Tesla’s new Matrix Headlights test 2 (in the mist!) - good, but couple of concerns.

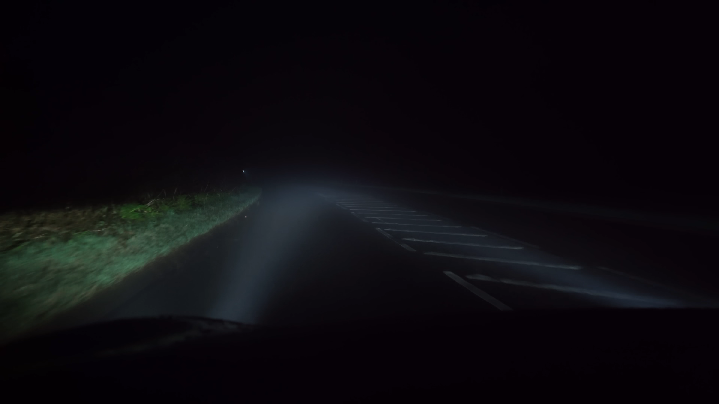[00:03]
Now we did do one video before explaining how Tesla Matrix headlights work but it was hard, it's always hard to film headlights at night and it was hard on that occasion because I just had a small GoPro camera. However the other night we had these misty conditions which is really good for showing up how
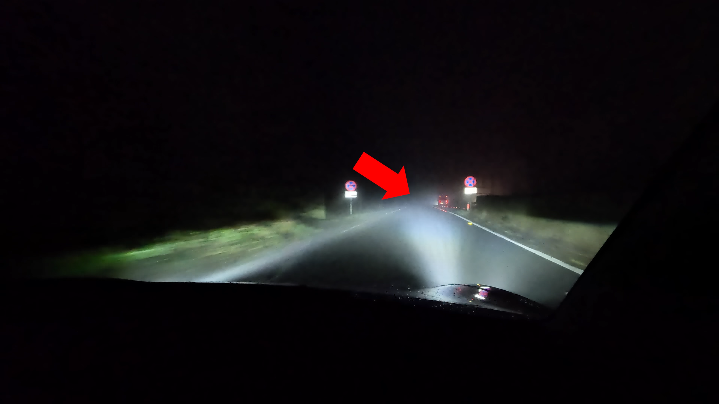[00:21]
the beam pattern is working on these Matrix headlights and how much they move around and what they do to shadow the vehicles in front so you're not blinding either a vehicle in front of you or an oncoming vehicle and they're very very good. So in this video here I'm just going to run a number of clips, keep it really simple. This is just going to show you a number of the scenarios on my drive home and what the headlights are doing to blank out segments and you should be able to see they actually react really quickly to other vehicles and I've
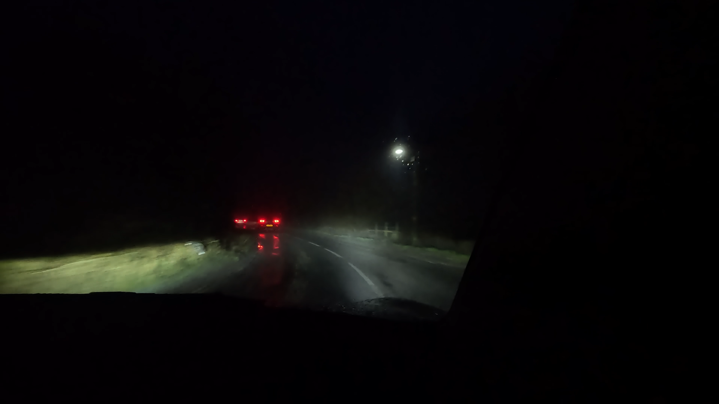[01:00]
I've covered over 5,000 miles in this car now and not one single flash from anybody. Now if I was in a 2021 or previous Tesla Model 3, Model Y, I can almost guarantee you you get flashed on a fairly regular basis because the headlights didn't dip quick enough or the beam patterns shining in their face but the new Matrix headlights on this 2024 Model 3 Highland are actually very very good.
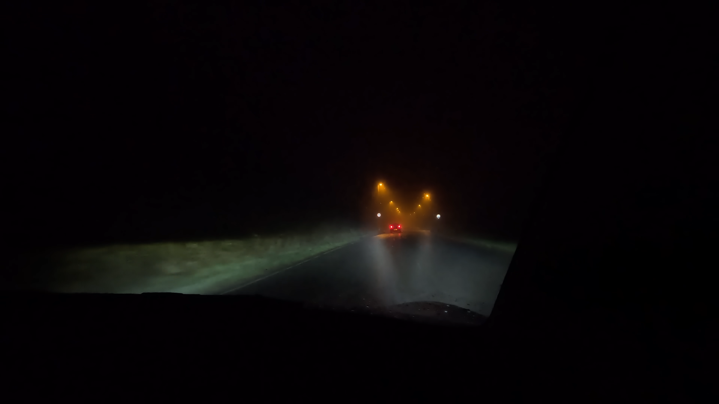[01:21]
Now I do have a couple of quick criticisms which I'll come on to in a minute but you can see here as it blanks and shadows out various vehicles it does a really good job of that.
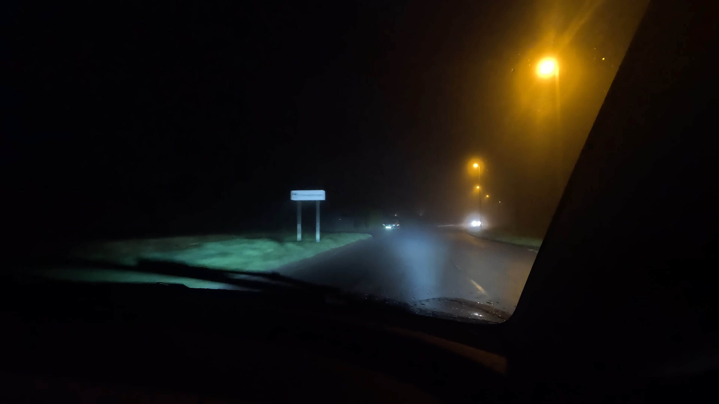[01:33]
Now in the first video there were a couple of comments from people asking does it blind pedestrians, does it blind cyclists? So we actually run a couple of tests to try and give you the answer to that. Now essentially if you're in a dark road and it's a pedestrian walking along the pavement without bright lights about their body it keeps the full beam on. So you could say it can blind a pedestrian but what's the counter argument? Is it more important the car has bright lights and can show that there's a pedestrian there you're more likely to see them and not hit them?
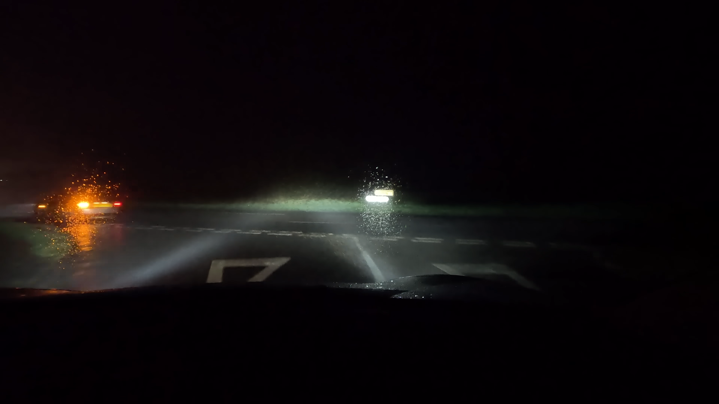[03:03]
The other test we did was Ginz driving in front and we'll show you some footage here and he's in a Mazda MX-5 which has actually also been lowered so a very low car. Does the Tesla blind Ginz in the car in front? Well we tried doing some footage and the answer is no basically. It does a very very good job of always shadowing them out. Now we tried to film actually from the boot lid of that Mazda MX-5 looking back at the Highland but because of the mist it actually makes the Highland look like the lights are dazzling but they're not. The only time you get the headlights going into the back of the car is when you're maybe going out of a crest of a hill but that will apply to all cars.